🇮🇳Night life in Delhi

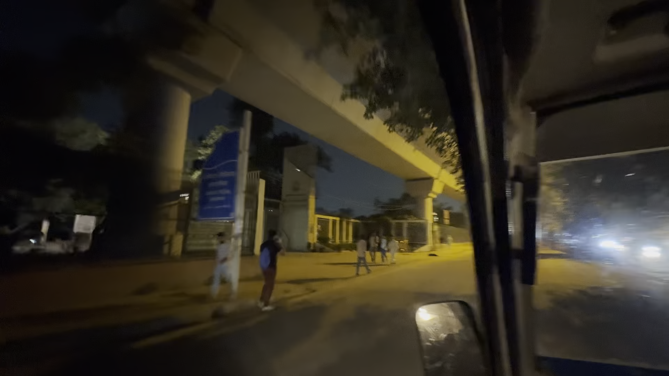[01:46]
ക്യാമ്പസിൻ്റെ ഗേറ്റ് അവിടെ ഉണ്ട്, ഒരുപാട് ഗേറ്റുകളുണ്ട്.
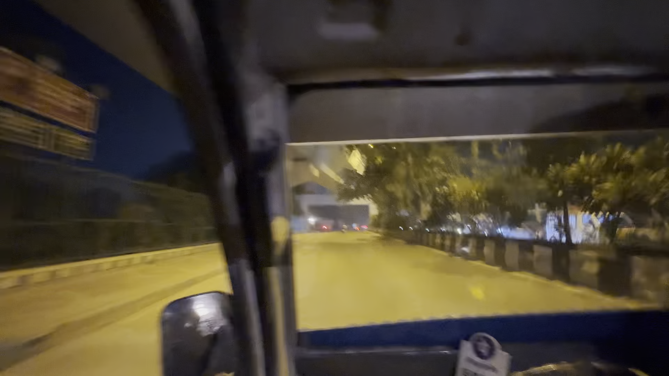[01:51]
ഓക്കെ, ഇപ്പം നമ്മൾ ഈ കണ്ടുകൊണ്ടിരിക്കുന്നത് ഇപ്പം കാണാൻ പോകുന്നത് ജാമിയ മില്ലിയൻ്റെ മെയിൻ ഗേറ്റാണ്. ഗേറ്റ് നമ്പർ 8 അല്ലേ, 8